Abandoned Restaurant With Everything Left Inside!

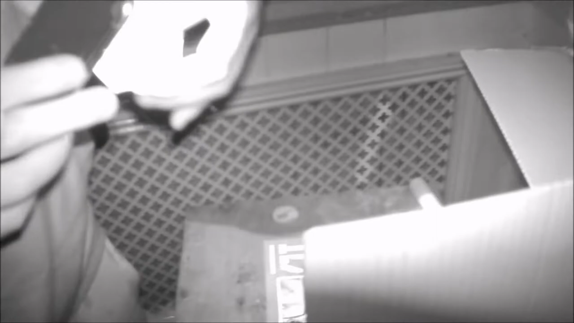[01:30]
One Direction. We'll go to night mode, man. We'll keep it in night mode for a bit.
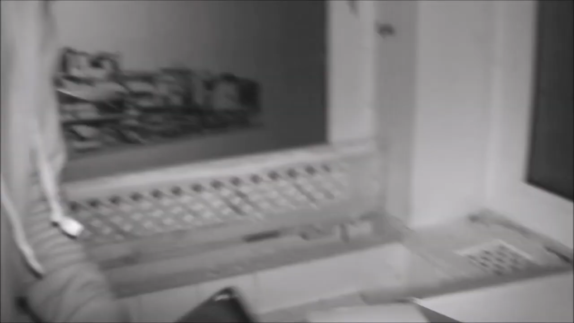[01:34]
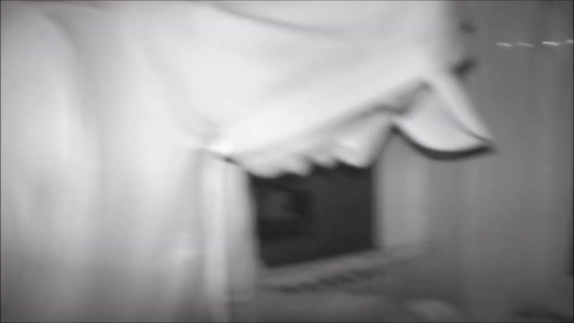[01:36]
Some of your finest cutlery here, look.
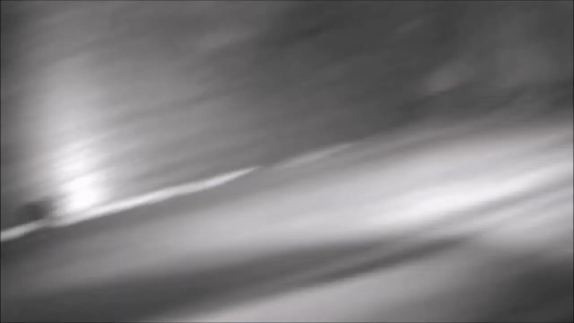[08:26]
It's a light bulb. Hey up!
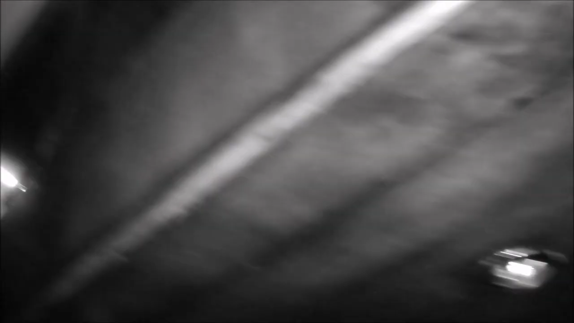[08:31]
Take one of these bad boys, I need a new bottle opener. Look at these ones! Fuck it!